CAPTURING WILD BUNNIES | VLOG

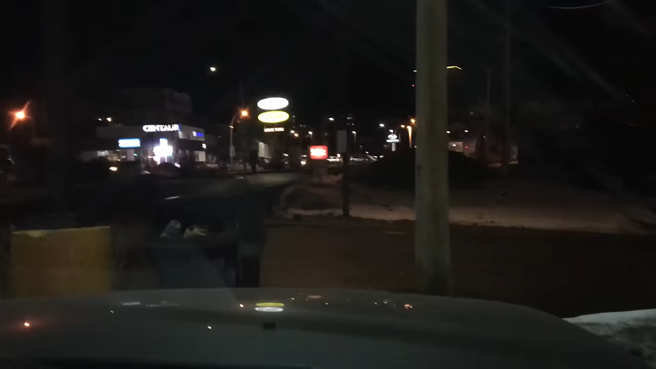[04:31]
Guys, there's fucking bunnies across the road, just like in the middle of fucking town. What can the you see fuck? That? There's oh a black God, one I'm and dead. Then like, I'm listen, dying.